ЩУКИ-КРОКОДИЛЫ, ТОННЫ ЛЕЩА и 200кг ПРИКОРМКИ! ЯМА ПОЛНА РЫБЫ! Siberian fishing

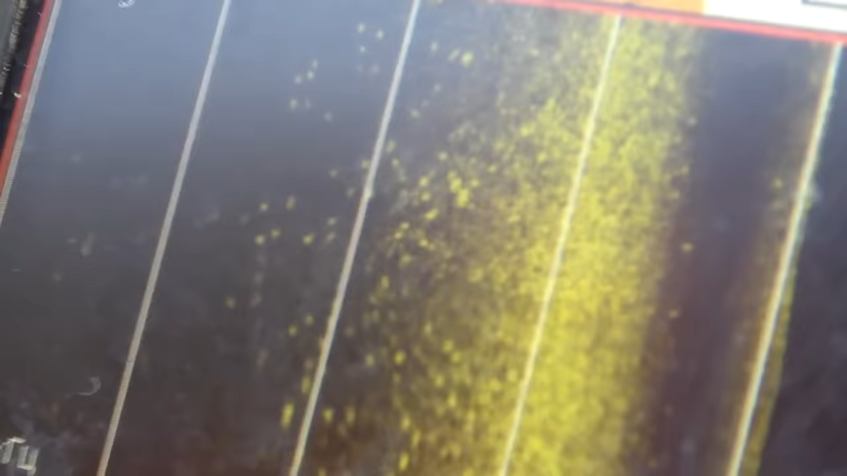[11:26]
Вот, ребята, сколько рыбы. Сколько рыбы скопилось.
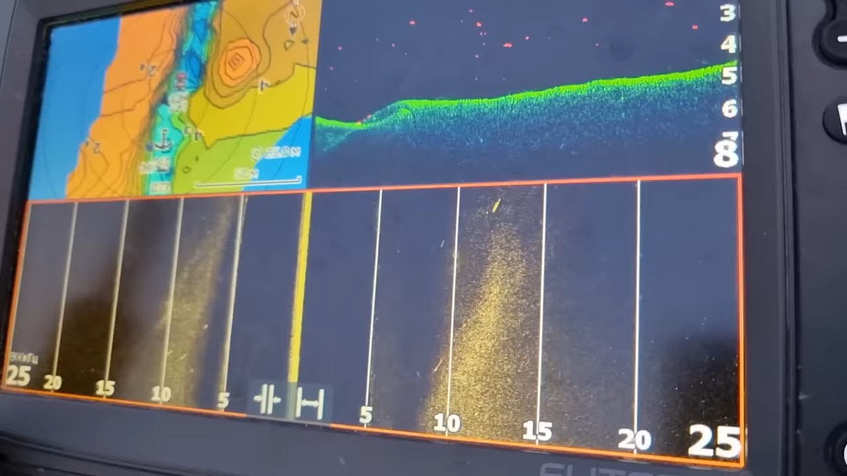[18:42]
Вот щука, смотри. Вот это щука. Крупная.
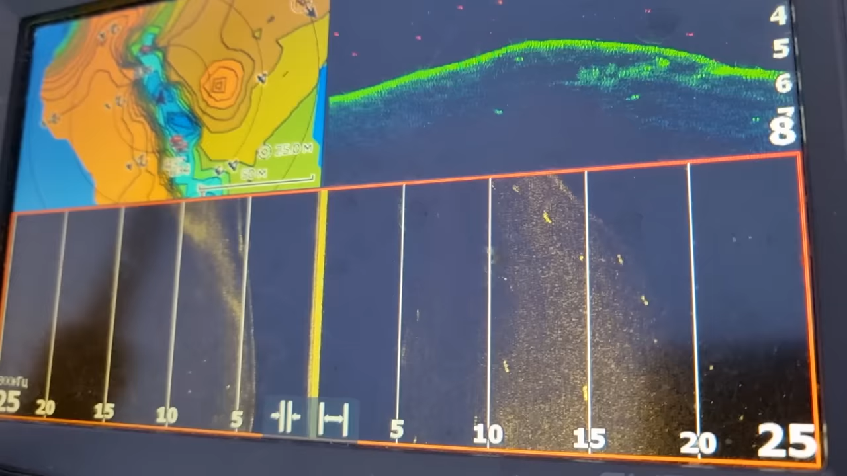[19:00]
Полно, конечно. Вообще хорошо тут. Вон еще, смотри, за закоском да, стоят. Да, да. Стоят. Вот это все щуки.
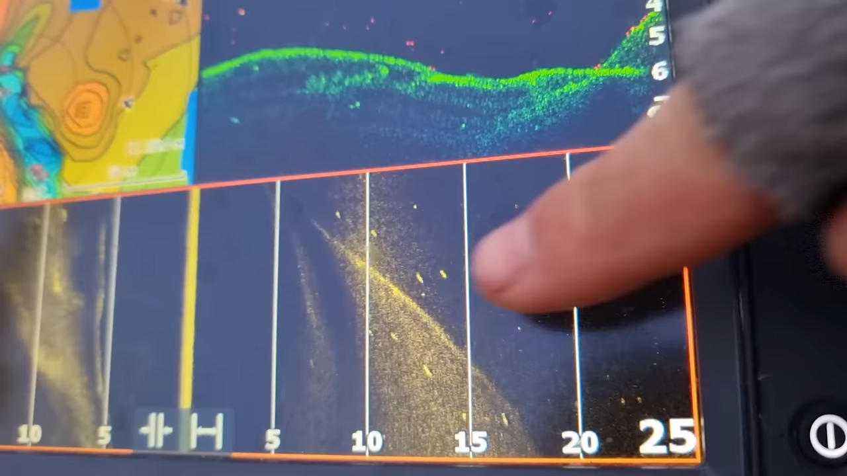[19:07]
Вот щуки стоят.
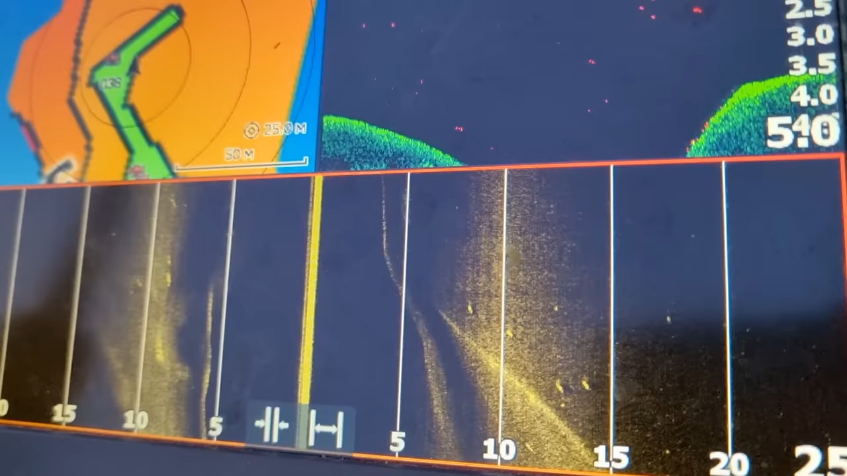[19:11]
Да, рыбы тут, конечно, полно.
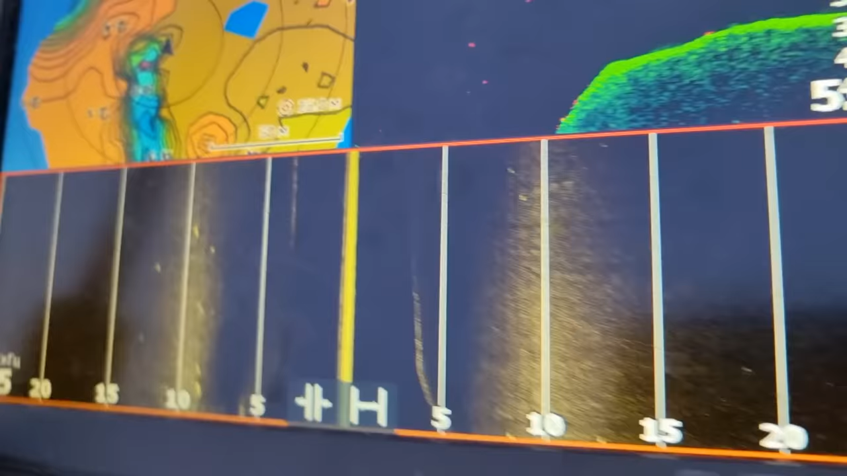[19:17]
Весь вопрос в активности. Когда она активна. Ну и палки какие рисуют на дне, с правой стороны.
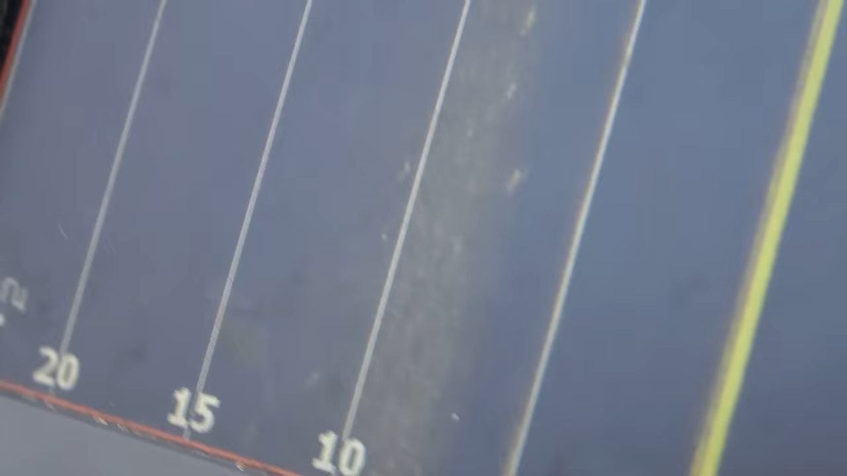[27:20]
Ребята, рядом с лещом, смотрите, какие палочки тут стоят. Да, поглубже. Да, слушай, прям на бровке. Одна за другой, одна за другой.
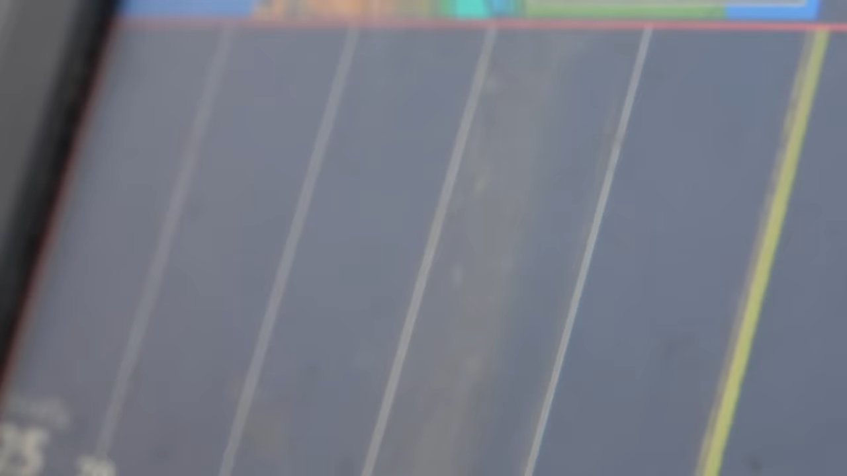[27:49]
Еще. Вот это уже хорошая. Вот это вообще мамаша.
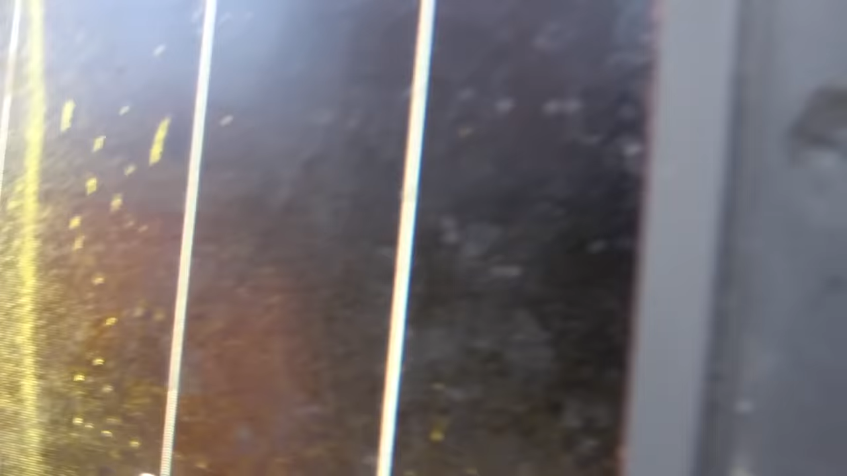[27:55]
И не одна. Рядом, смотри. Две мамаши. Что себе?
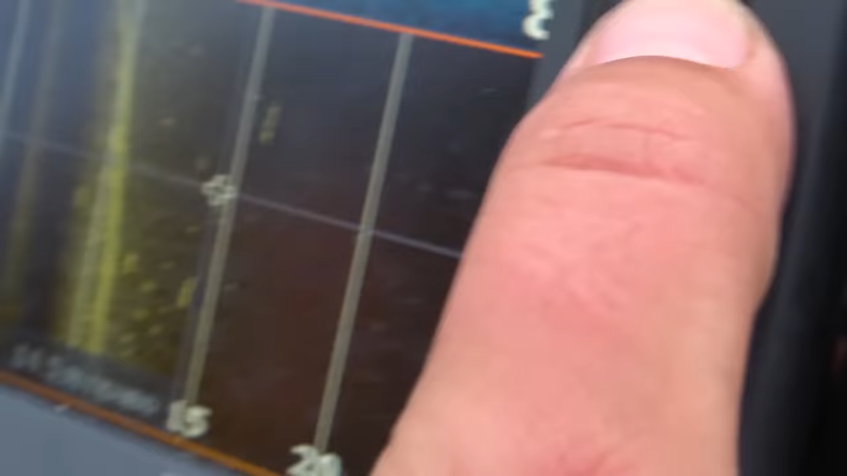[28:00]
Две мамаши.
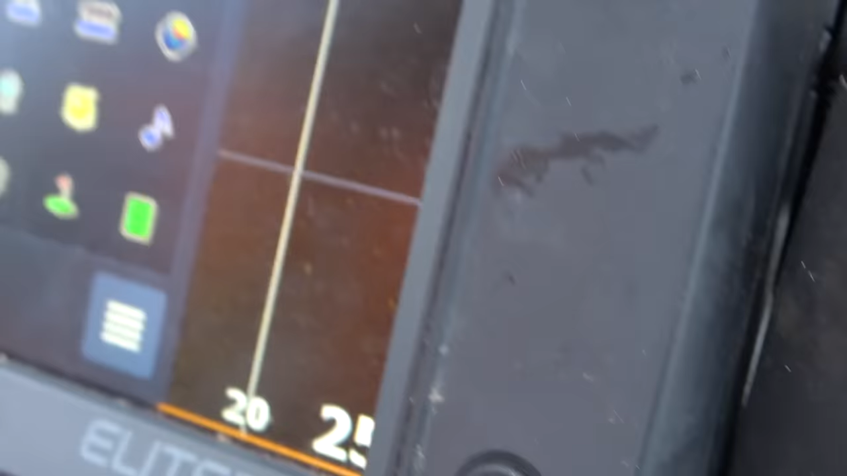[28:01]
Обалдеть. Сейчас мы их и начнем. Вот еще одна, смотри.
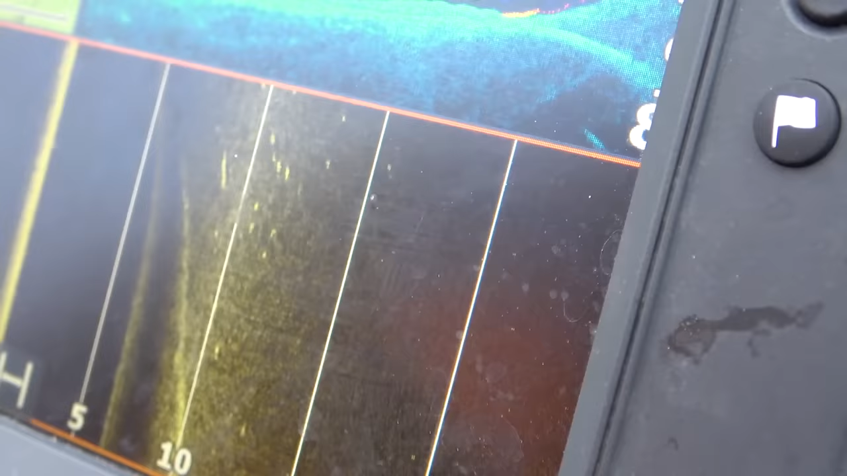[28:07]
И выше. Чего? Это мама. О-хо-хо-хо-хо-хо. На выбросе, прикинь. Вот это да. Приманка опустится.
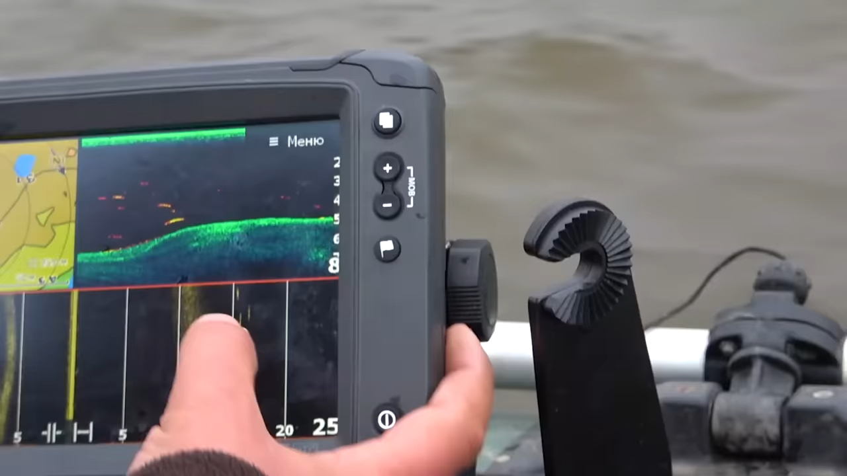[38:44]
На мелике, да, получается? Или ты объезжаешь? Не, мы с другой стороны. А, да. Вот, смотри, сколько. Ё-моё. Щуки тьма. Три красотки.